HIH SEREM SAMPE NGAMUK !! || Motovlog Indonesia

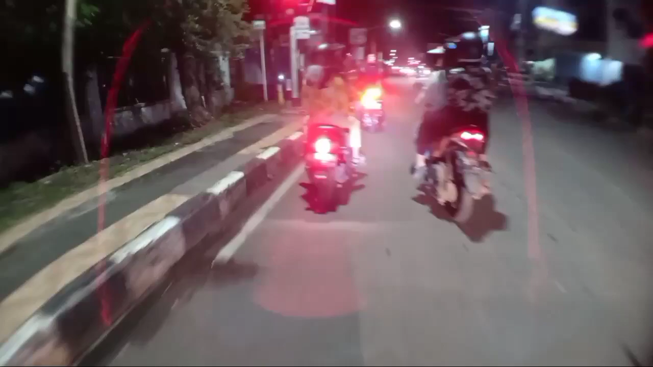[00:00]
Jangan diterobos. Jangan diterobos. Ih, lampu merah lo, bahaya lo. Beneran kata emak. Kata emak barusan gitu. Kata emak pulang. Kata emak barusan pulang katanya. Maisara suruh pulang katanya gitu.
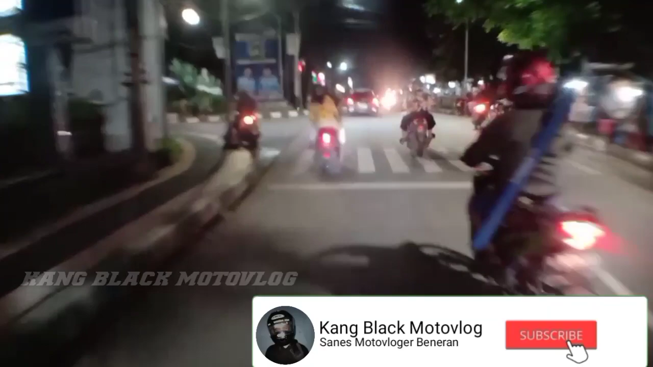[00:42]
Waduh, kaget dong anjing. Bocil, geng. Bocil-bocil itu.
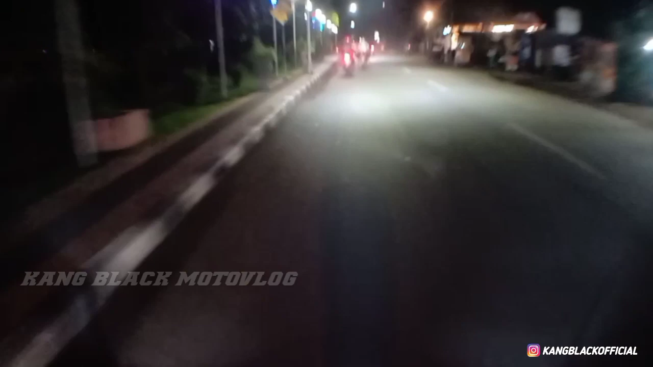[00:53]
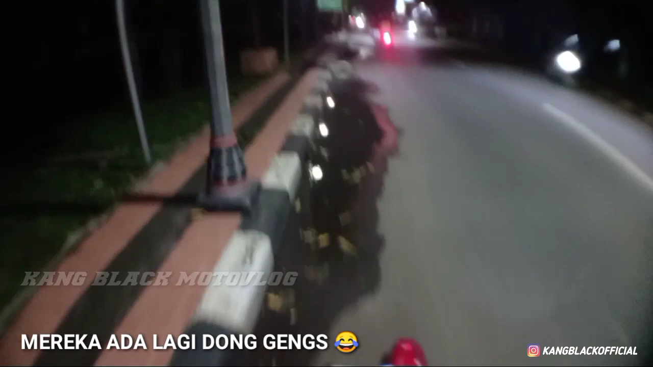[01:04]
Lo tadinya anjir, ada bocil yang tadi, geng. Yang tadi pas kita jalan itu pertama itu ada yang mau nabrak mobil dia. Oke, kita gak kejar ya. Oh, ngebut dong anjir, mas. Kampret bener. Oh, enggak ya. Lampu merah, mas. Lampu merah, mas.
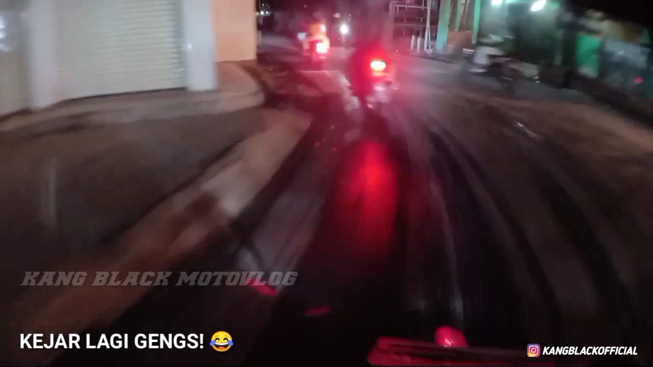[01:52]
Cari yang lagi yang mana. Nyawan keur di vlog, mas. Anjing. Wah, anjir. Si anjing ku aing udah.
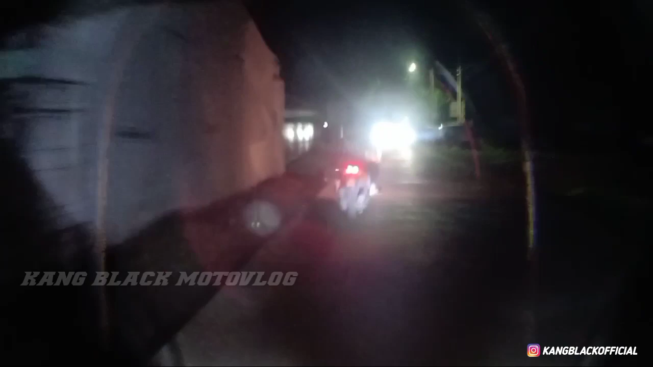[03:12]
Yo. Anjing barbar banget ya. Neng pulang, Neng, kata mah nyisikan beas. Pulang. Pulang kata mah nyisikan beas juga ditu. Mas, kita malah ngikutin bocil ini anjir.
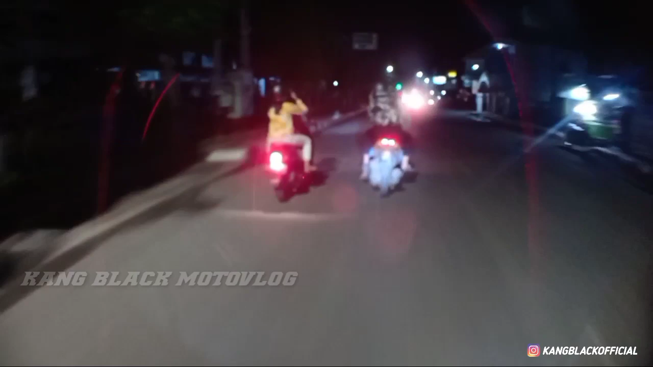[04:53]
Aduh, ini bocil. generasi. Aduh, astagfirullah. Wah, robotnya. Jangan diterobos. Jangan diterobos. Ih, lampu merah lo, bahaya lo.
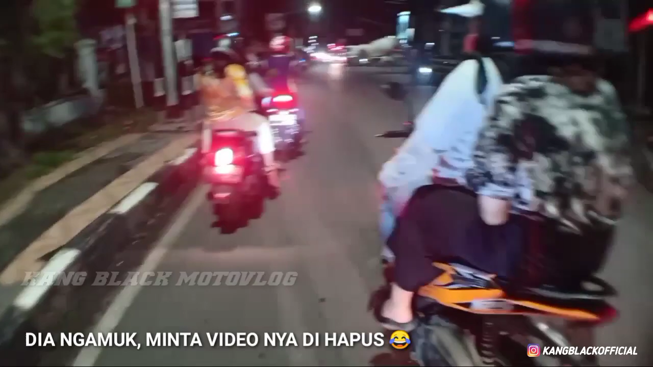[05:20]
Beneran. Kata emak. Kata emak, emak. Kata emak, barusan gitu. Kata emak barusan pulang katanya. Maisaro suruh pulang katanya gitu.
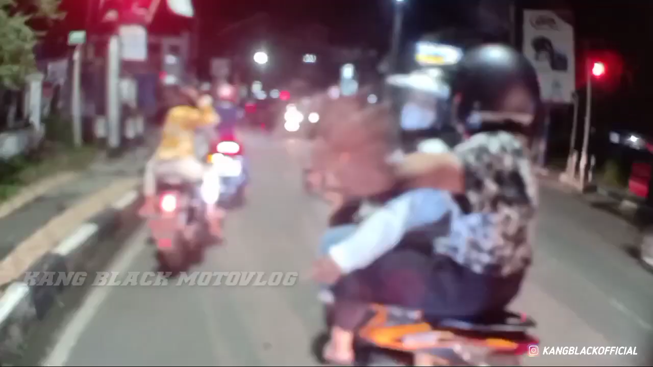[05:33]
Maisaro katanya. Maisaro.
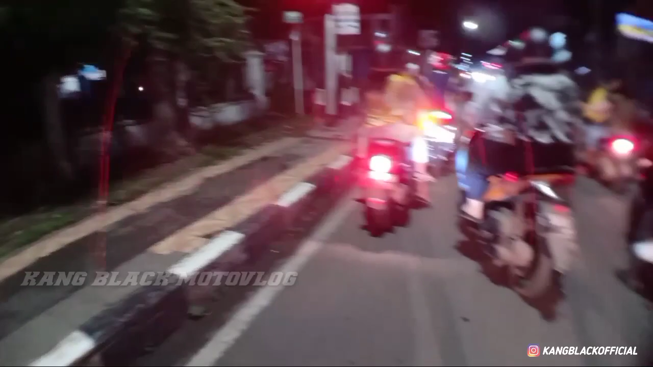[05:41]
Takut ketahuan emaknya. Kata emak tadi suruh pulang loh, kata emak loh suruh pulang. Anjing.